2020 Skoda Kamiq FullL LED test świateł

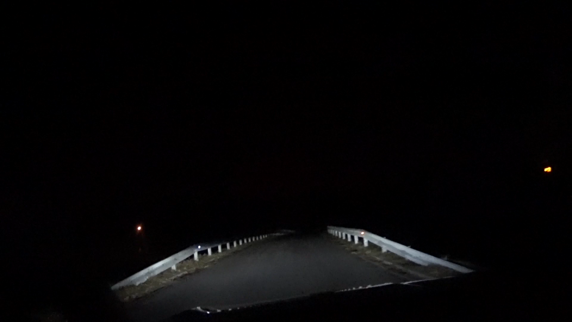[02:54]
sprawdzają się, zweryfikować, jak te światła pełne LEDowe w schodzie CAMIC funkcjonują. Są to światła wpozarzone w technologię AFS, znalazą Superba, czyli dostosowują sposób oświetlenia jezdni w zależności od warunków drogowych. Zobaczcie, doświetlanie zakrętów. Super się sprawdza, bardzo mocno doświetla.
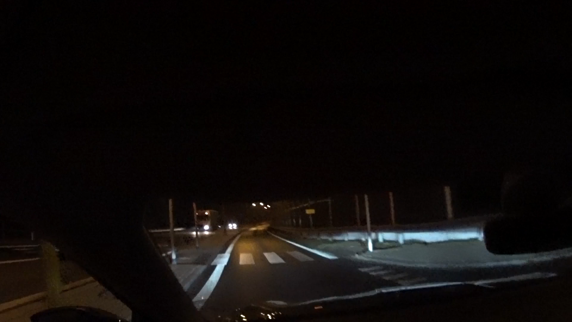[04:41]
Od testu światem modelu Mazda CX-30. Staram się mieć ustawioną kamerę mniej więcej na wysokości oczu, żeby jak najlepiej oddawała to, co faktycznie kierujący widzi przed sobą, przed szybą. Także mniej więcej widzicie, jak te światła tutaj, jak daleko, jak ten znów światła rzucony przez te reflektory jest. Zobaczmy światła długie. Bardzo daleki zasięg, bardzo daleki zasięg.